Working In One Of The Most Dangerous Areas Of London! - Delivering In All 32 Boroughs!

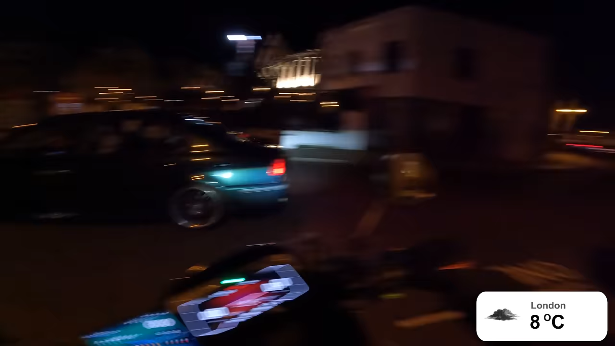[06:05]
We're not going into the minuses anymore. What is this guy doing, man?
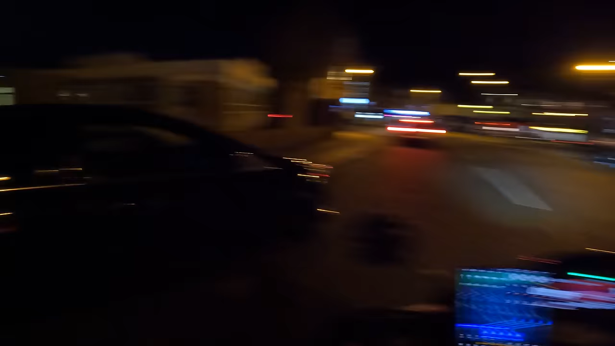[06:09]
You're reversing in the road, mate.
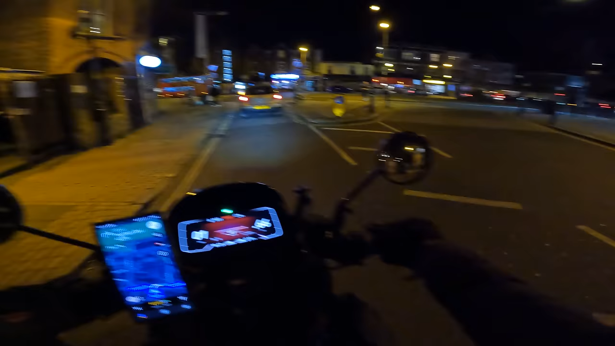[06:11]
Can't just stop in the road and start reversing.
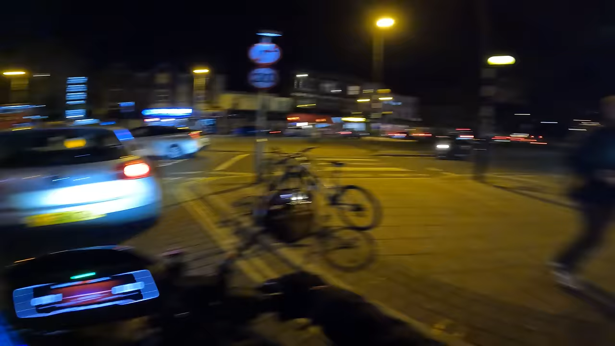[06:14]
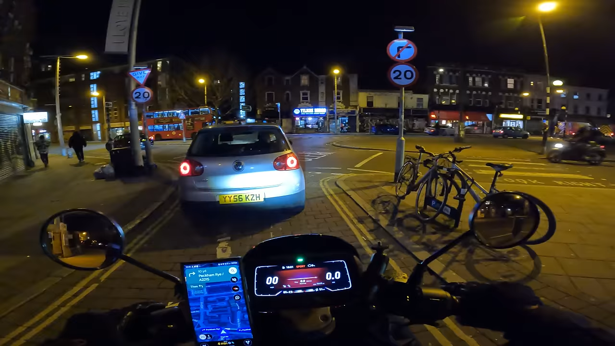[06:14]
Southwark has the worst drivers as well, people, as you've just seen from there. Just driving down the road, stops in the middle and then starts reversing. Yeah, makes total sense.
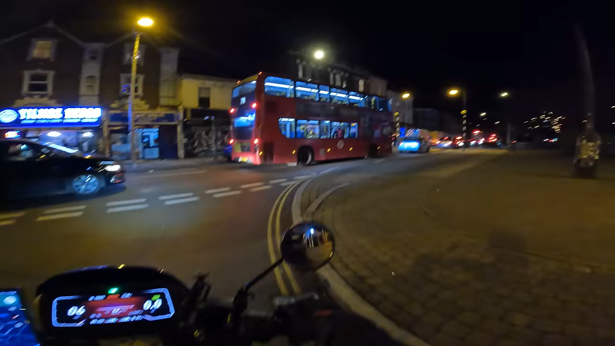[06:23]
And then bibs at me. Oh, you couldn't make it up. You could not make it up.
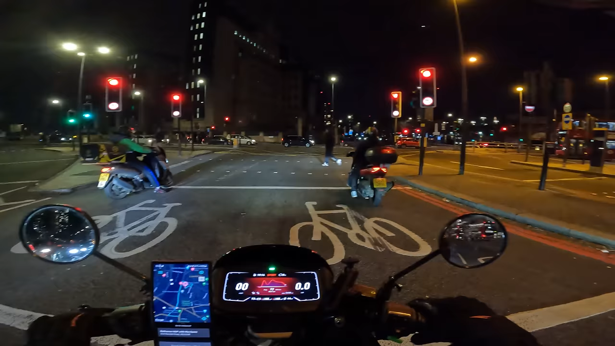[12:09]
Waiting in this, what do they call it? Advanced stop line.
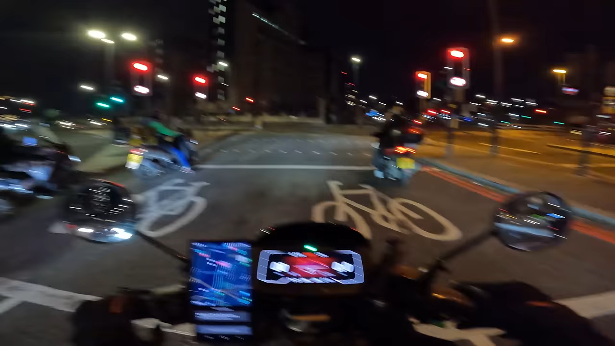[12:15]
I don't know if anyone knows this, but you can actually get three points and a £150 fine for stopping in that box. Yeah, to any moped riders out there that stop in that box, just a little warning that you can actually get a fine. I know people that have got fines and points. Normally, the police just give you a telling off and try and give you a little bit of an educational talk. But if you get the wrong police officer on the wrong day, and especially the traffic police, they will give you points or a fine or both.